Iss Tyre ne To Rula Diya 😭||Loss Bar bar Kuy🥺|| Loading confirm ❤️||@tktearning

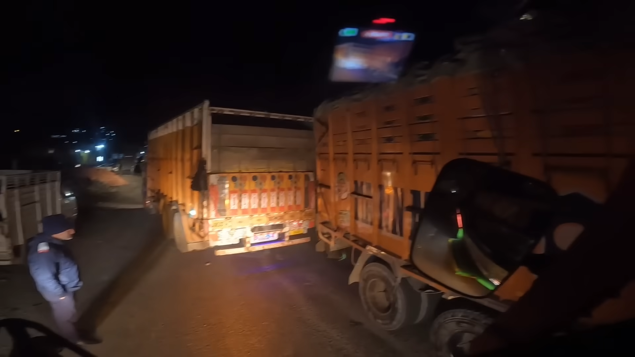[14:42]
यहाँ देख रहे ट्रैफिक वाले भाई भी रात को बेचारे अपनी ड्यूटी निभा रहे हैं भाई, क्या करें,
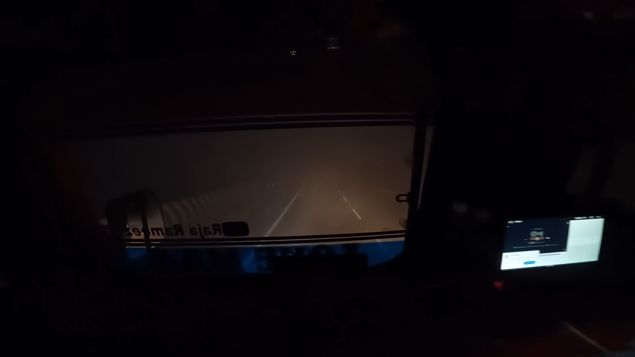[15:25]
कुछ भी नहीं दिख रहा भाई, इतनी धुंध है ना, आज विंटर की पहली धुंध, मतलब सोच लो अभी तो स्टार्ट हुआ है भाई, अभी स्टार्टिंग में इतनी धुंध है,
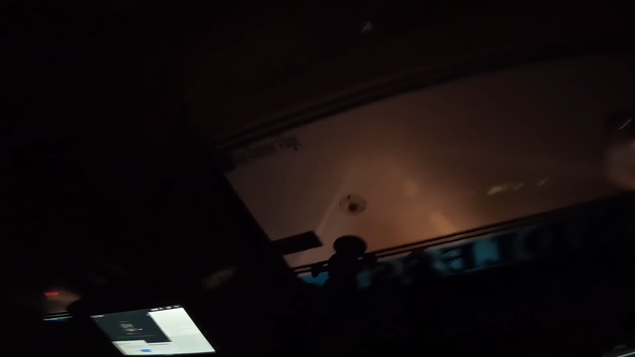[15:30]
देख रहे हो गाइस, स्टार्टिंग में इतनी धुंध है, मतलब कैमरे में दिख रही है थोड़ी थोड़ी, लेकिन रियलिटी में कुछ नहीं दिख रहा है।
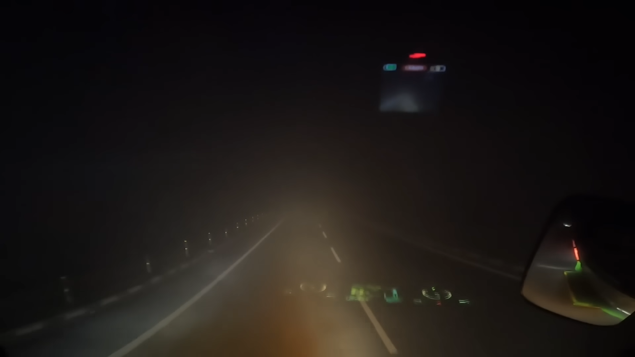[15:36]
गाड़ी देख रहे हो आगे चल रही है, उसके इंडिकेटर थोड़े थोड़े दिख रहे हैं।